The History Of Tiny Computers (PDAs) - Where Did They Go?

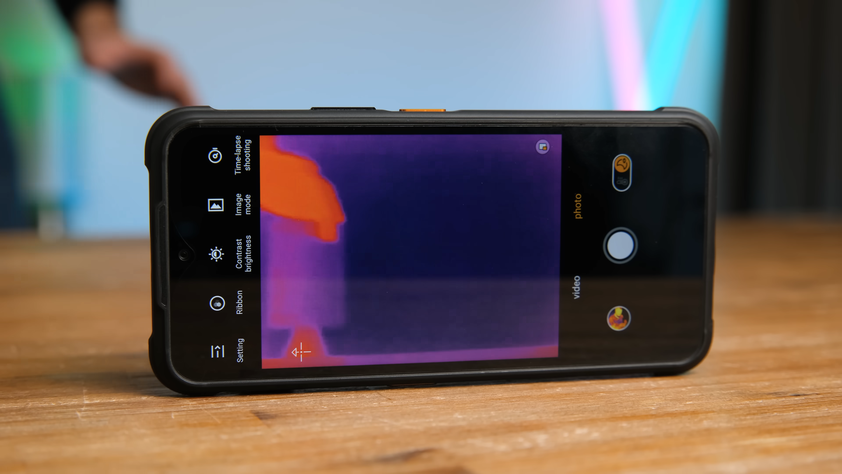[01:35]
It features a long-range thermal camera, which can even detect faraway objects.